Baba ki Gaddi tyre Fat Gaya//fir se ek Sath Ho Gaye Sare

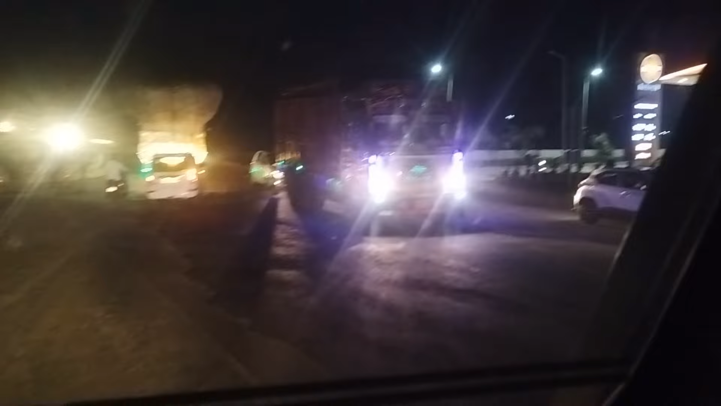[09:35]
बाइक वाला यार लाइब एक्सेंट देख लिए मन तो अपने आखों के सामने पेजली वास पेरे सामने कोई गिरता
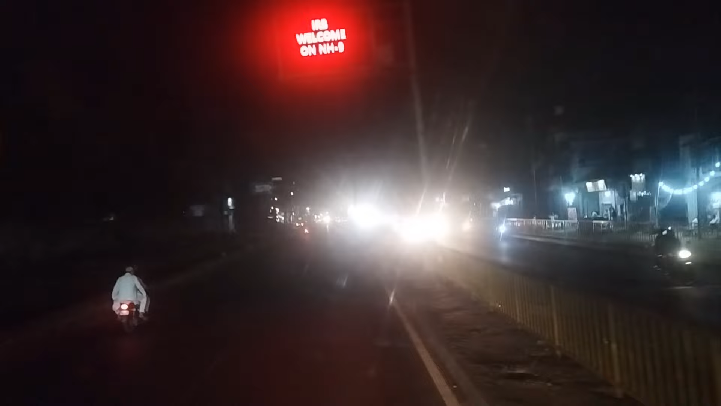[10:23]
और ट्रैफिक देख सकते हैं फुल लेक्ट हैं फुल ट्रैफिक अब
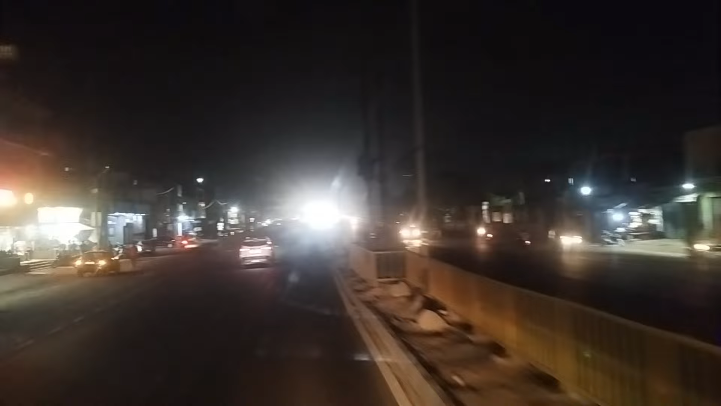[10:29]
करते हैं तो दोस्तों यहां से आके से हमारा पाइपास हो जाया का स्टार्ट टी एम यू लिखावा ना जहां पर टीम यू इंवरस्टी साइज़ती टीम यू रफट
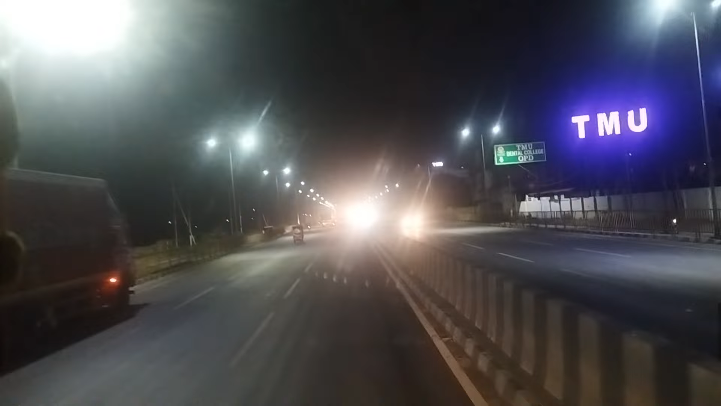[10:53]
दिख्राएं ड़ना चलते हैं यह चलते हैं यह बीच में चला है यह तो साइट में चला ले बीच में चला ले बाई यह देखो पार लिखा थी और यह पर यह आ पर जेन मंदिर आ जय हो
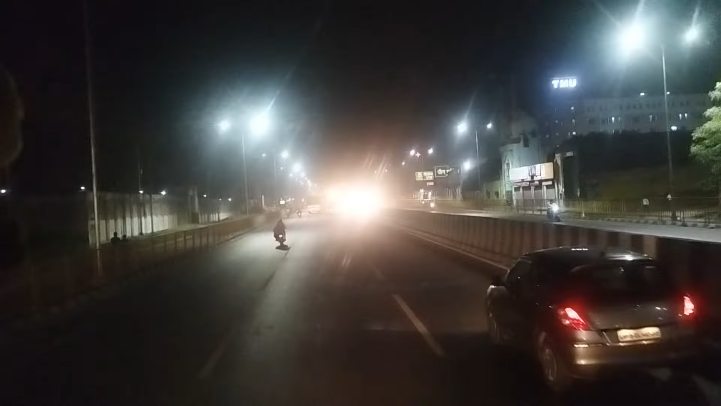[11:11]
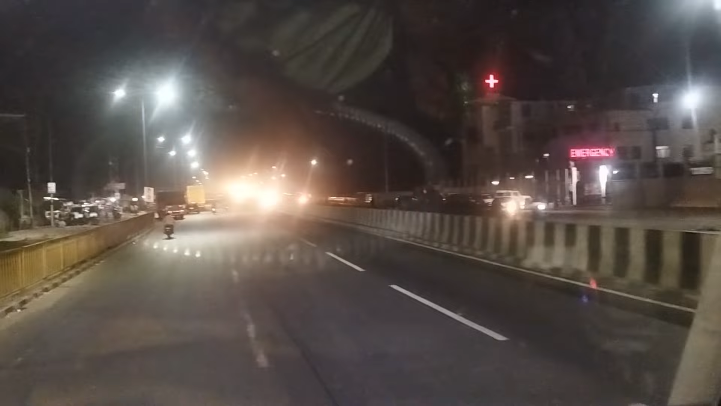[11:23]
यह सामने से दोस्तों ले लगा मैं सर्विस रोड और एंटर हो जाँगा मुरादाबाद के पाइपास में दोस्तों
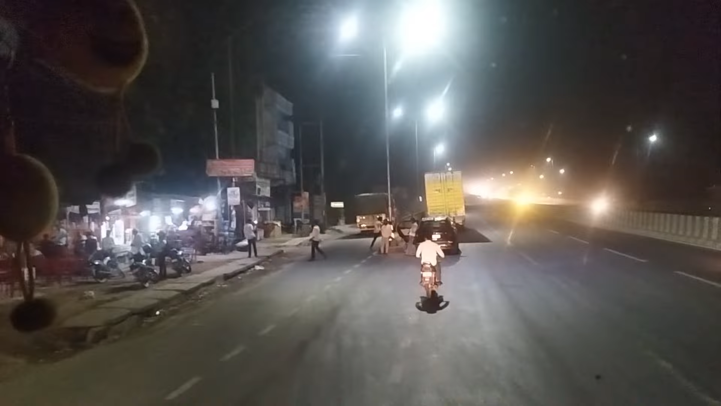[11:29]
यहां से भी मैं पुछ देर सिदा चले रहूंगा यह
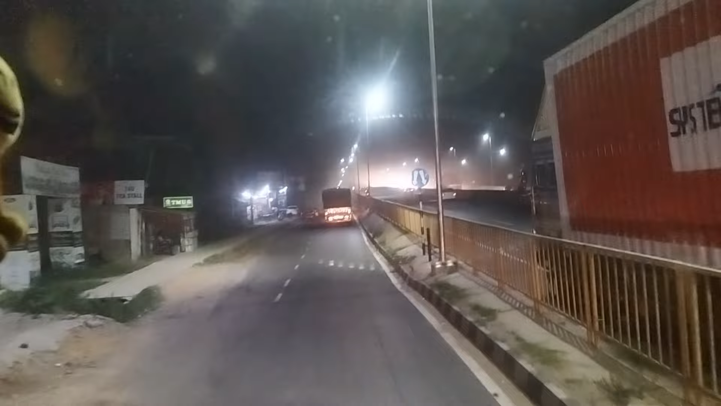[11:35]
सही मुझे यह बरीज के निचे मिलेगा हुआ से में चड़ जाँगा और मुरादाबाद वाईपास पर चढ़ जाँगा जाँगा चोदरि साब बीकार के हैं हैं में तो फॉन
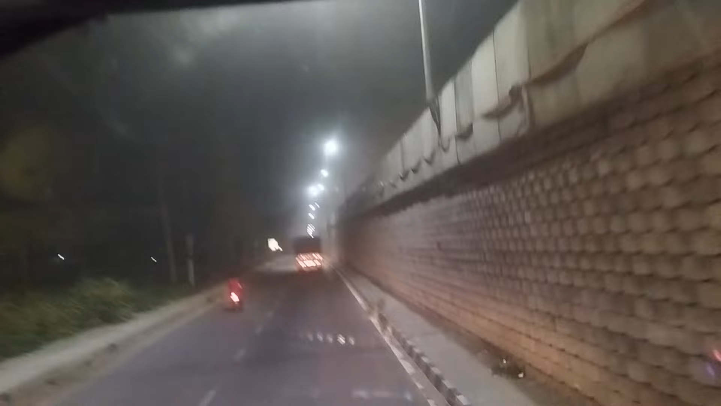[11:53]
आया था चले ना गए हो या रुके हो हमारे लिए अभी कोई पता नहीं है तो अभी मैं
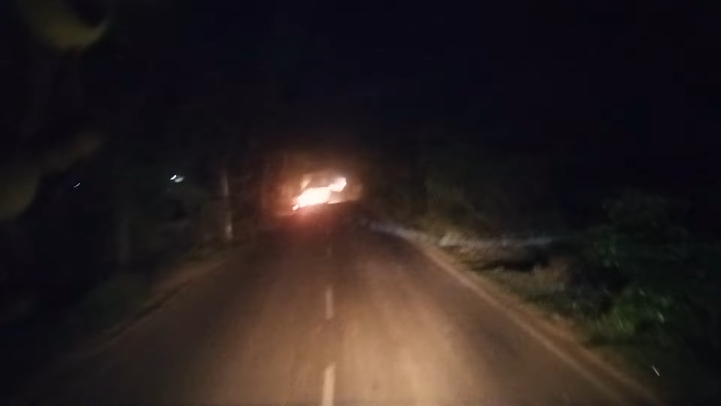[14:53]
ना दोस्तों हमें ले ले लेना है राइट टर्न और उसके बाद नहीं मुड़ नहीं है उसके बाद बिल्कुल सित्ता अगे फिर पिजनोर वाला हाईवे आ जाएगा बिजनोर मुरादाबाद टी पॉ�
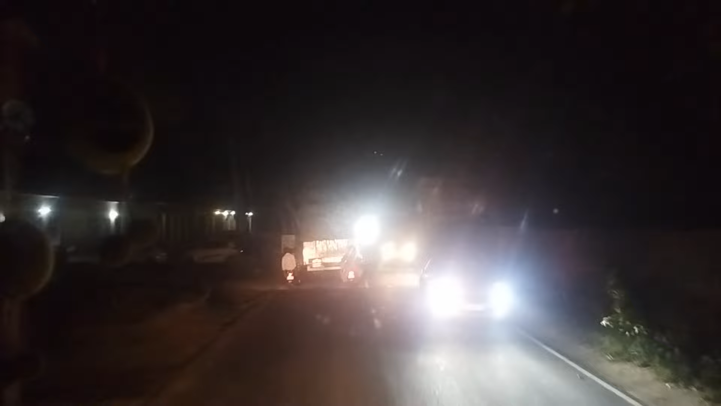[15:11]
सित्ति के अंदर यह पेलाई कट है पंप पार करते ही यहां से ले लेना आपको राइट टर्ट
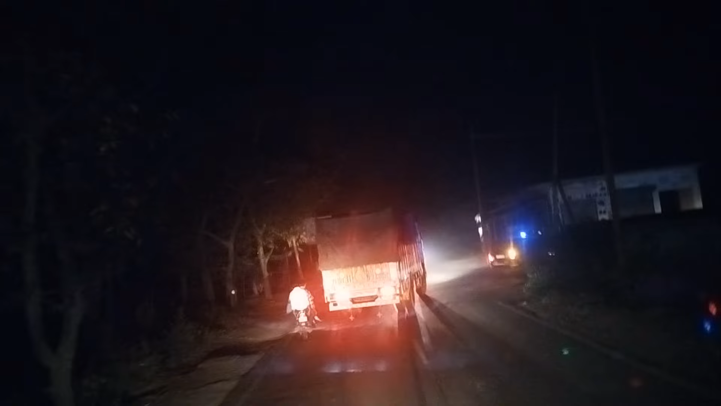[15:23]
पॉड़ा देखके अगे से गाड़ी आ रहे है तो पुड़ा रूप लो वाइस गली में अंदर को ड्रेव साट बोसके तो उसके बाद आपना कोई टेंचन नहीं मूड़
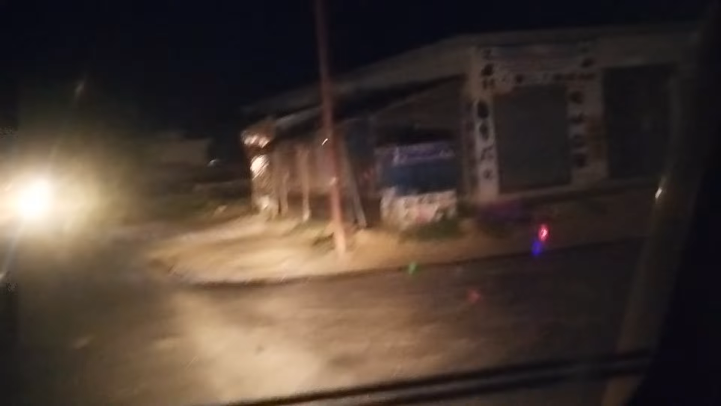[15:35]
नह जैसे जैसे रोड जा रहा है वह से उसे मुड़ते रहो आप टेंशन भरी होकर
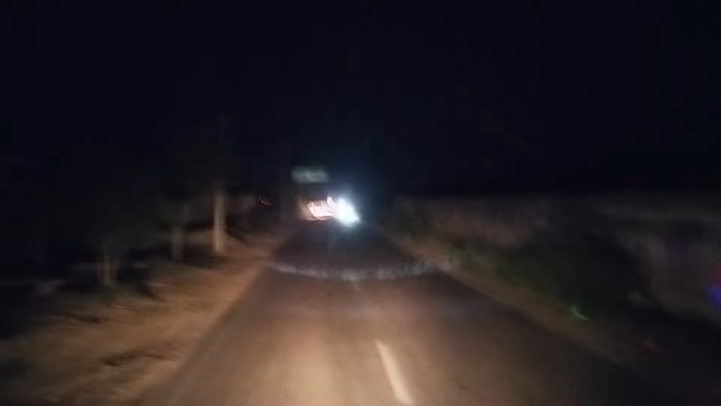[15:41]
इसमें दो ही कट्ट है दो से टी एम यू के पिछे से के निक्रसाइट और चलने के बाद आप पाएगा पंप के बाद चोटी से मारके उसके साथ ही
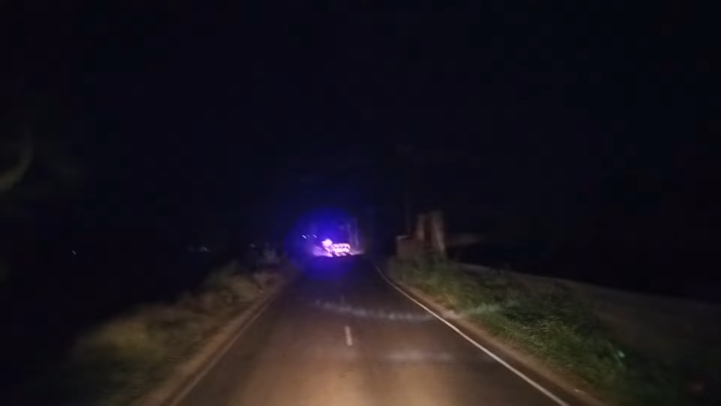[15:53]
ट्रैवर साड़ को फिर आपका बाइपास क्लियर समझो दोस्तों मुड़ना ही ने लो बोलो किटाट
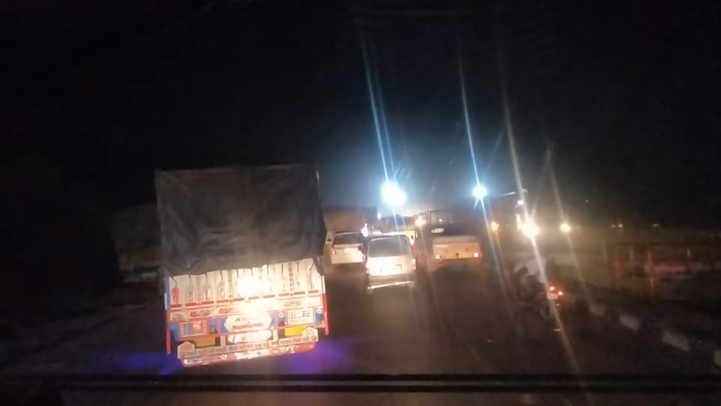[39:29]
अपना बढ़िया हो गया दोस्तों कि बाई-पास बन गया वाह यह अमना नगर का अंदर से सब्सक्राइब कार को बुषने देटी कप वाले वो देबद चलेगे ना टेक्टर वाला अंदर को सिंगल रोड है वे जाम लगा रखे का लाइंग यह जले गया दो तो यह अमना नगर अंदर के लिए